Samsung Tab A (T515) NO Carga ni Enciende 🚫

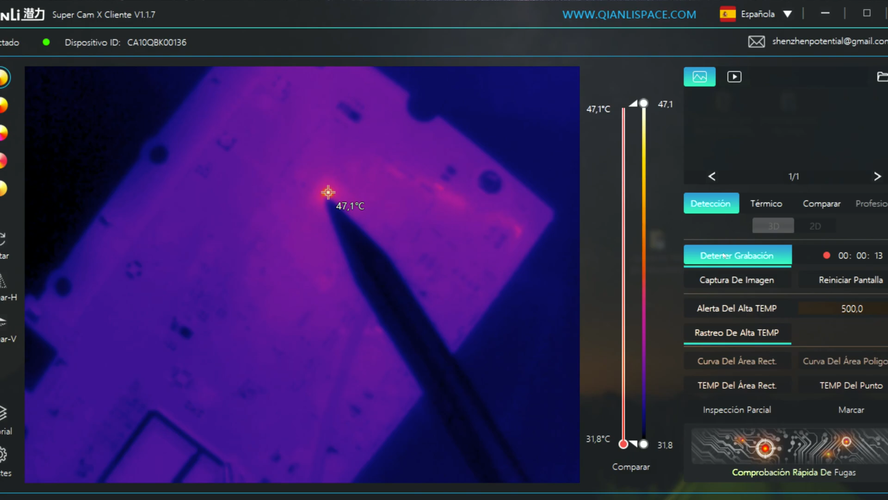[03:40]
On screen: spot 47.1°C, scale top 47.1°C, scale bottom 31.8°C
Ahí podemos observar cómo la temperatura se dispara hasta los 49 grados Celsius.
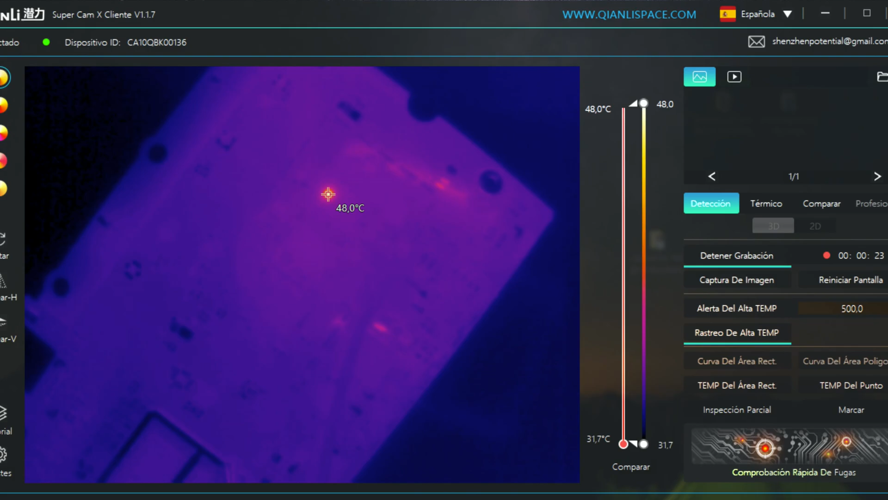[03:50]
On screen: spot 48.0°C, scale top 48.0°C, scale bottom 31.7°C
La verdad que una buena herramienta te ayuda muchísimo, pero un buen técnico puede solucionar estas averías con herramientas básicas. Por ejemplo en este caso utilizando la técnica del Rosin.